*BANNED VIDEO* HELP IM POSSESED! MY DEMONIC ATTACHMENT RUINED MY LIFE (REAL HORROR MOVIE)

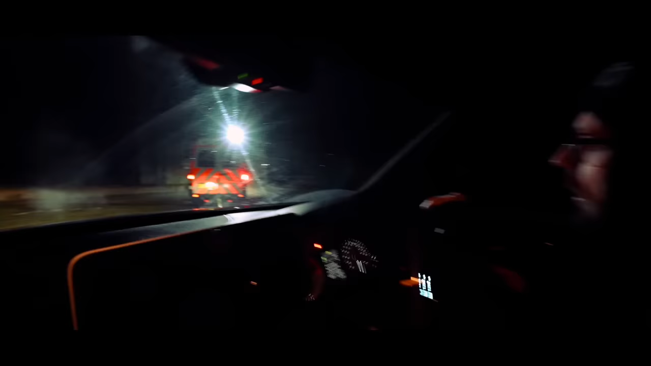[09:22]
Oh! Oh, that was a movement.
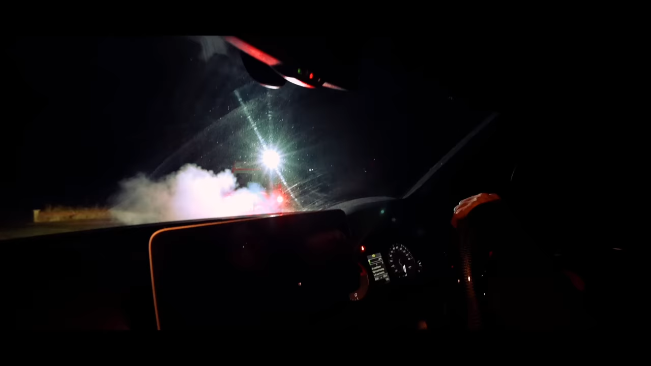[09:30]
It was so close. Is his car smoking? No, I think it's just the coldness. Are you sure? His car's like proper smoking out. Yeah, it's just condensation. Fucking helps out. I think we budged a bit, you know. Yeah, it's so close. I think it just needs that That tug.
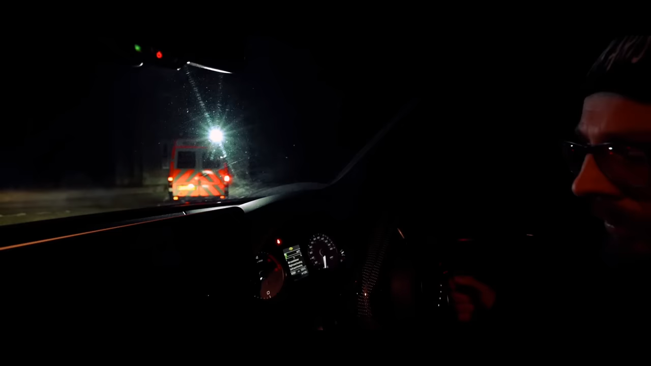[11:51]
We ain't moving. Oh, it's going to go again. Come on. Come on, my man.